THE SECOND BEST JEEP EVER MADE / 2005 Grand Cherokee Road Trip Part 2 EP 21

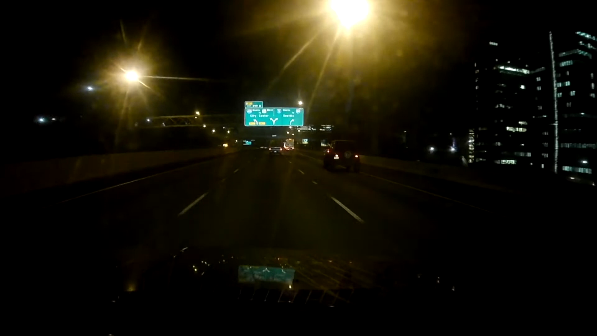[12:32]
So by the time we got up to Portland, it was pretty dark out. Portland's beautiful at night. There's lots of lights. There's a bridge that goes over some of the inlet waterways to Portland. It's very nice to pass over during the day. You're up very high, you get a good view. But we went over at night. You can't really see a whole lot. I tried to record what I could, but just past that bridge, we go back into Washington, and there's not much to see once you're in Washington right up the freeway. And again, still, we'd stop every couple of hours at rest stops.
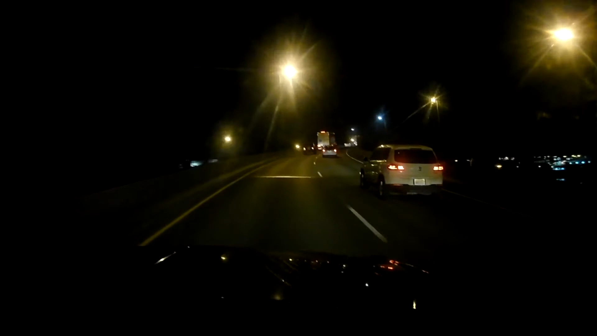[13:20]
And of course, my feet, I was hoping didn't have frostbite because they were freezing cold. I couldn't hardly feel them anymore. But here we are on the freeway, crossing over the bridge. Which you can't really see much where we're at. We ended up making it all the way home with very few issues with the Jeep, and it was a good trip. I got home very early in the morning. I think I had enough time to change, shower, sleep for a couple hours, and then go into work on Monday morning.